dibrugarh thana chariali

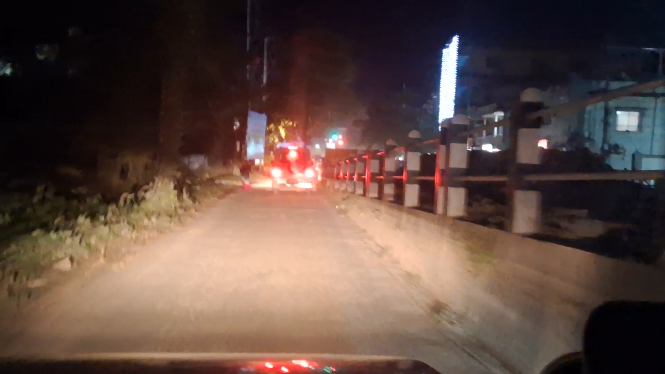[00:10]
থানা চাৰিআলি আহিবলৈ হ'লে মানে এতিয়া এনেকুৱা হৈ গৈছে, চকিলিং যাব হ'লেও একেই, থানা চাৰিআলি আহিবলৈ হ'লেও একেই। দেখিছে ব্ৰিজটো তলেদি কিনে যাব লাগিব, দেখিবলৈ পাইছে।
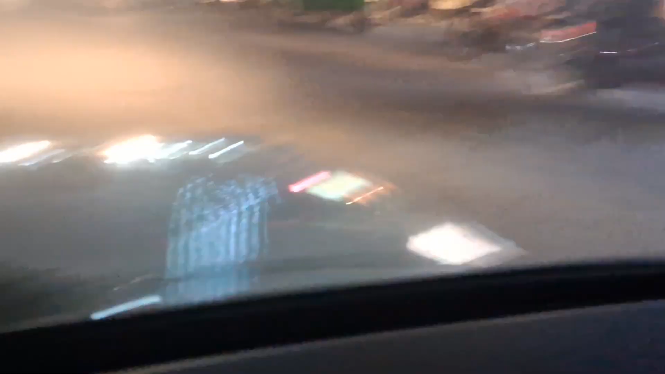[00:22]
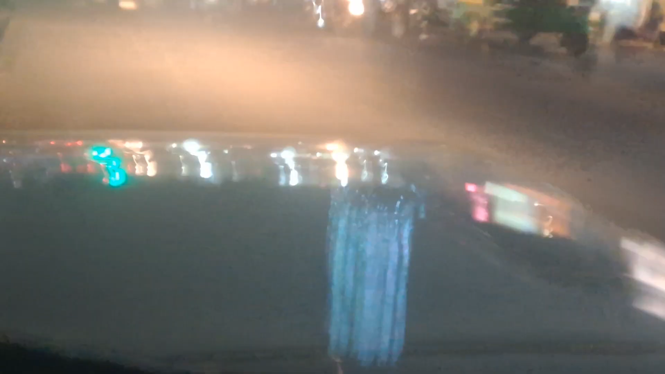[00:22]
দেখিছে এয়া এয়া থানা চাৰিআলি।
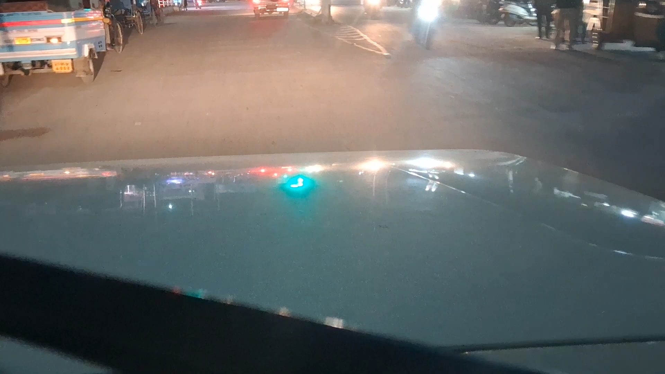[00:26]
এতিয়া আমি থানা চাৰিআলি পাই গ'লোঁ, থানা চাৰিআলি পাই গ'লোঁ, থানা চাৰিআলি দেখিব পাইছে।
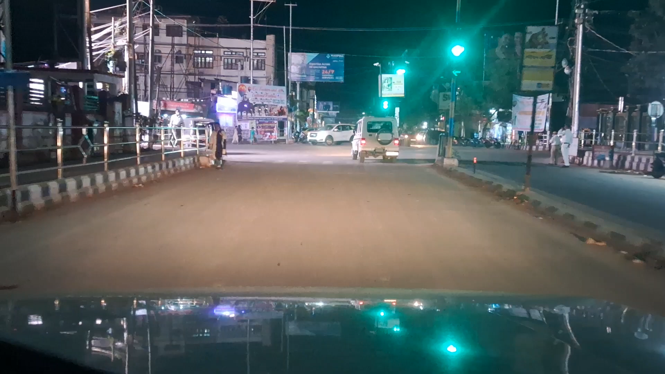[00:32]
এইটো ডিব্ৰুগড় থানা চাৰিআলি। এয়া আমি থানা চাৰিআলিৰ পৰা এতিয়া আমি বজাৰ বিশাল ফালে যাম, বজাৰ ফালে গৈ আহোঁ।
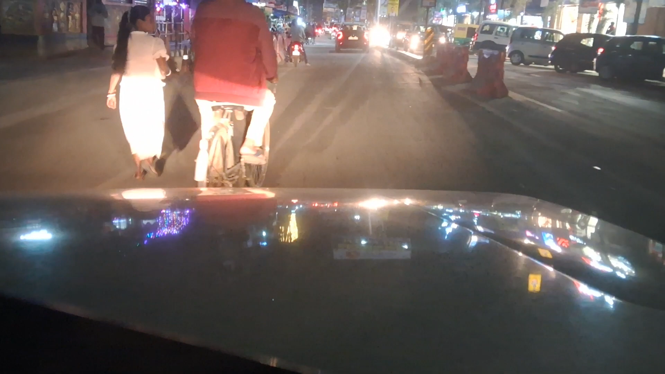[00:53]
তাৰপিছত গৈ আছোঁ গৈ আছোঁ গৈ আছোঁ গৈয়ে আছোঁ আপোনাৰ এতিয়া ক'ত পাইছোঁ, এতিয়া আমি গৈ আছোঁ।
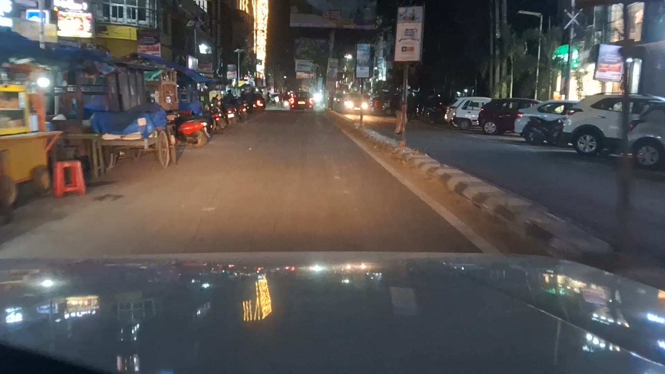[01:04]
গৈ থকা অৱস্থাতে এতিয়া আমি মানে বিশাল পাব হৈছোঁ, বিশাল বিশাল বিশাল বিশাল পাব হৈছোঁ।
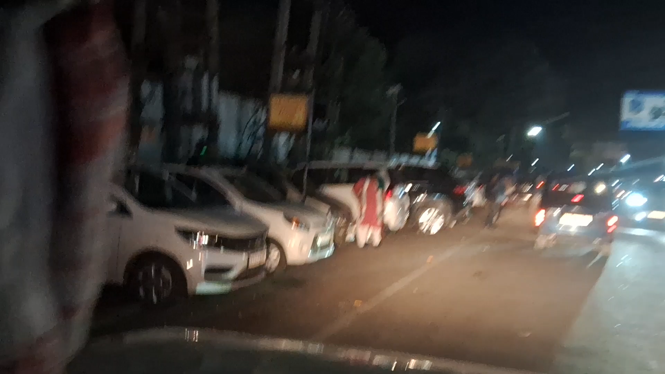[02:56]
গাড়ী পাৰ্কিং দেখিছোঁ, গাড়ী পাৰ্কিং কোনোফালে নাইকিয়া, এতিয়া গাড়ী পাৰ্কিং নোহোৱা হৈ গৈছে জেগা, গাড়ী পাৰ্কিং, এইটো সুধোঁ
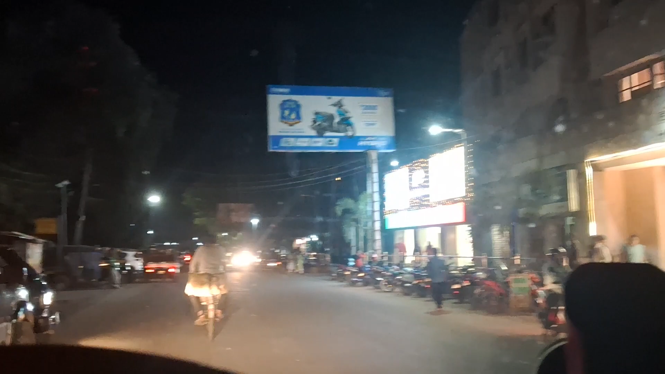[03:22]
পাৰ্কিঙত গৈ আছোঁ গৈ আছোঁ গৈ আছোঁ গৈ আছোঁ, যাই থাকিব পাৰিছোঁ। দেখিবলৈ পাইছে এইটো মানে আপুনি ইউনিভাৰ্চিটি গাঁও বুলি ক'লে,